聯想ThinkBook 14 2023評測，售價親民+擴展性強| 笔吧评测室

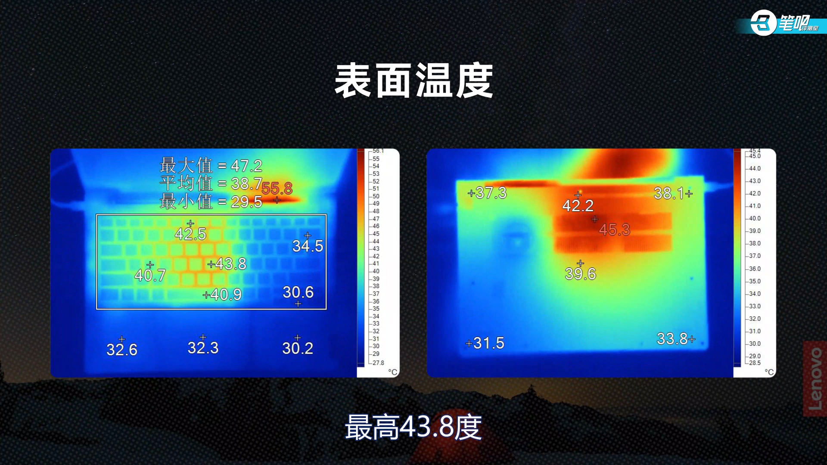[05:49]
8度 有一定的热感背面最高约42度 中心39.
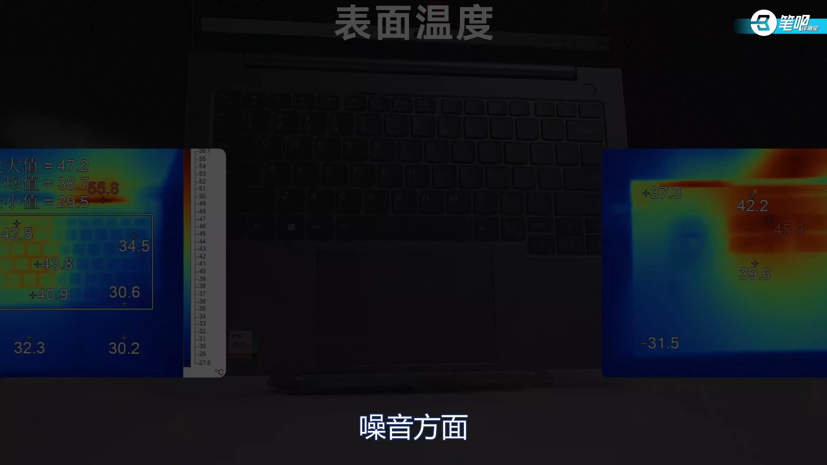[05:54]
6度噪音方面满载人问分贝值是48.6在轻薄本中属于略微偏大的水平